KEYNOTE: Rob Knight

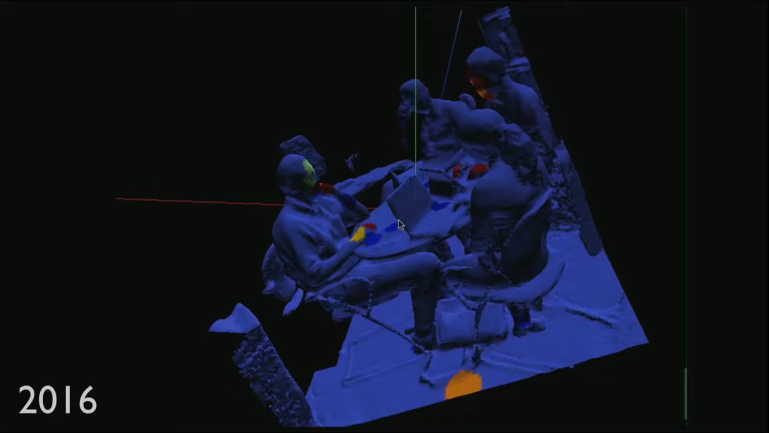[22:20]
This is a 3D scan of Peter's office that we do with a little handheld LiDi unit that you can just stick onto an iPad. And so I just rotate that around. This is me. This is Peter.
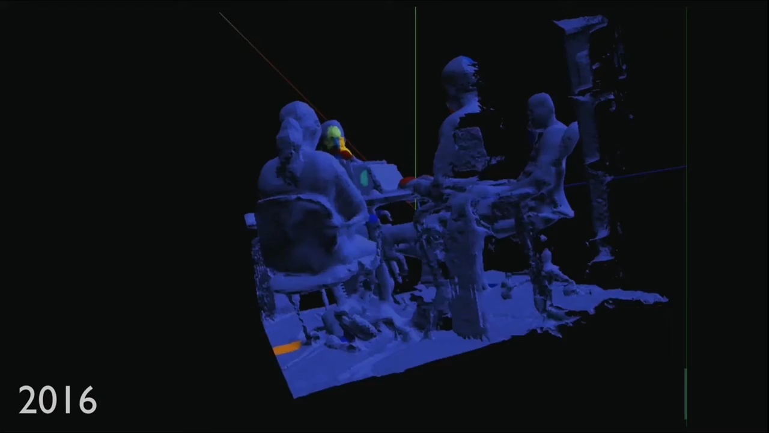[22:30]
This is Larry Smarr, who you probably recognized from his talk the other day. And this is one of Peter's postdocs.
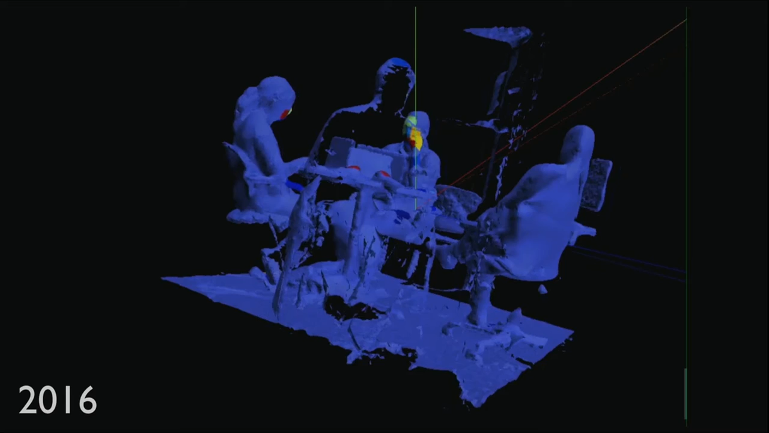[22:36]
And what we did is we swabbed hundreds of sites in the office and looked at all the microbes and all the metabolites. And basically, blue means there isn't any of a particular microbe, all the way up to red, where there's the most, and ditto for the metabolites. And so you can see this one molecule that lights me up really brightly and Larry up really brightly, but not the rest. And the molecule that we're looking at is caffeine. And this makes a lot of sense if you know us. And then Peter doesn't drink coffee or tea. And you can see that there's no signal on him.
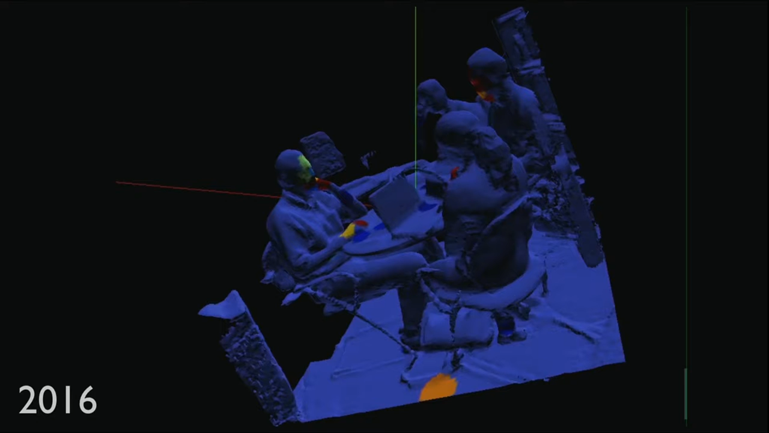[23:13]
But you can see that some previous occupant of his office has spilled some coffee there. And while this is undoubtedly the most expensive way to find this out, you can see how this could be really useful in clinical or industrial settings, especially when you know that we can also do this with source tracking.
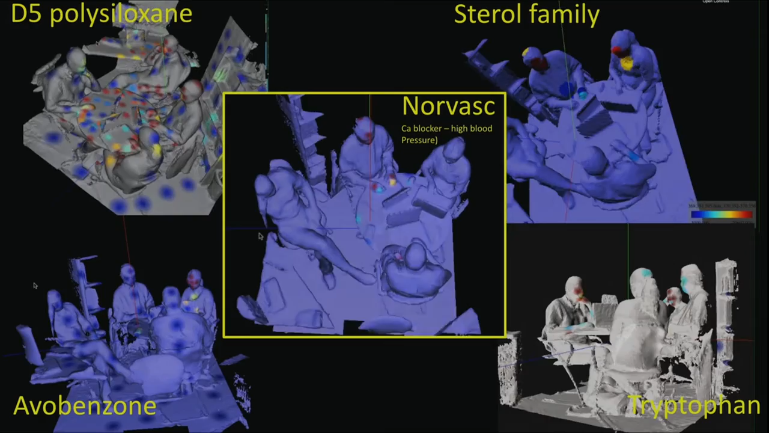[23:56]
So that's where the ebobenzone is coming from. We can see Larry's drugs.
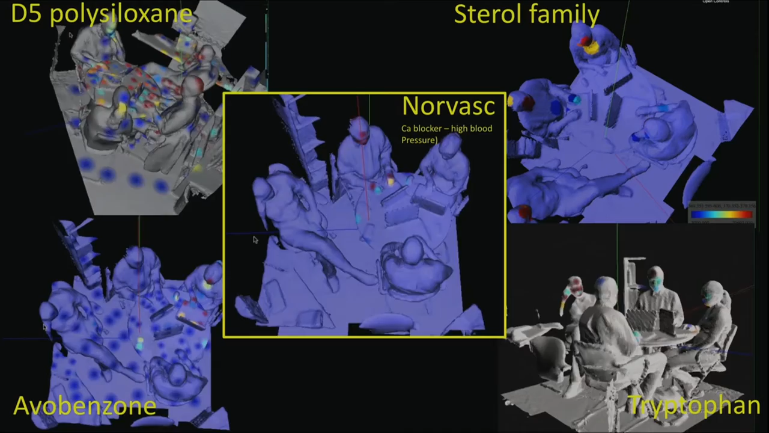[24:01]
We can see things like caffeine, as I mentioned, and also dietary compounds like tryptophan.
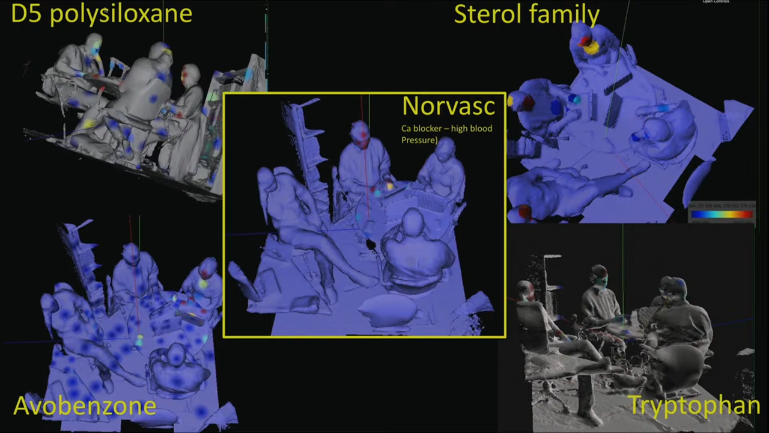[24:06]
We can also do this sort of thing for microbes. And what we're seeing here is Sphingomonas and Sinecoccus.
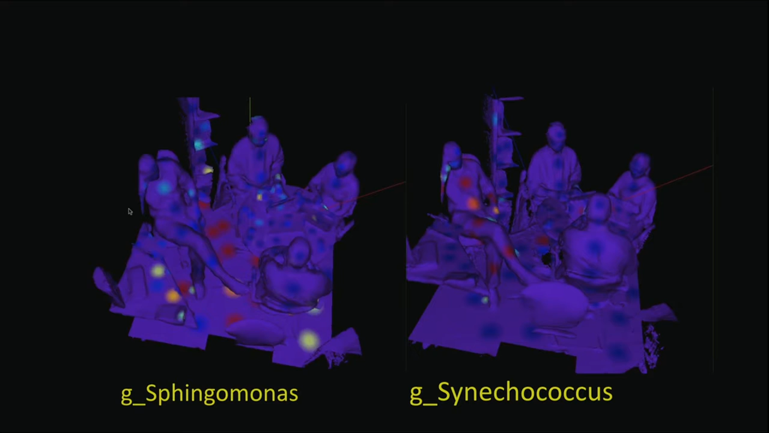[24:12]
And essentially what we're getting out of this is that Peter likes to swim in the sea, which is why he's covered with these marine bacteria. And you can see that he's also sprayed them all over his office environment.